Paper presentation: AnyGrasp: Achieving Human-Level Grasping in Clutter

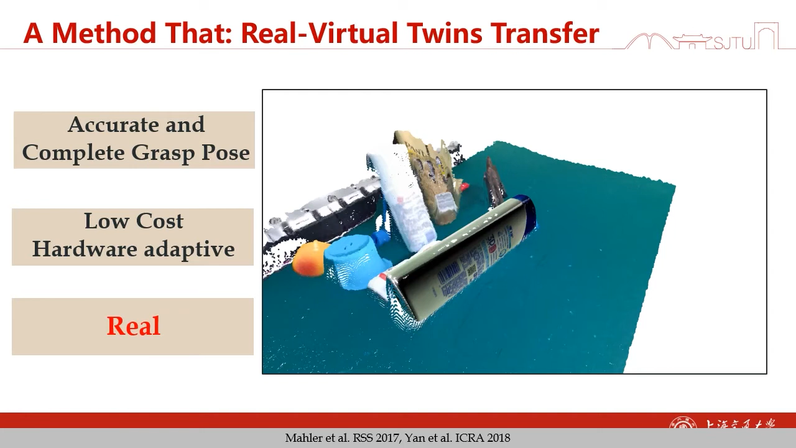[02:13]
Here is an example. We have an object model.
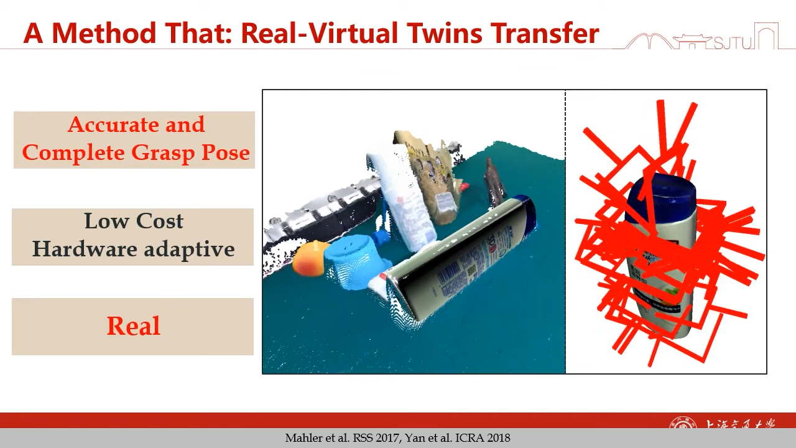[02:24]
We generate grass pulses on the object model. Then, we project the grass pulses to the scene. By this way, we can have a real point cloud with dense labeled grass pulses.
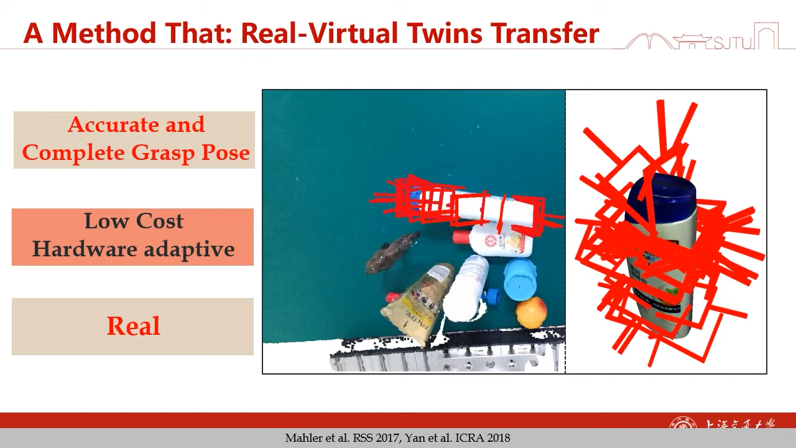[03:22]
To make our process easier, we design an automatic data collection and labeling process.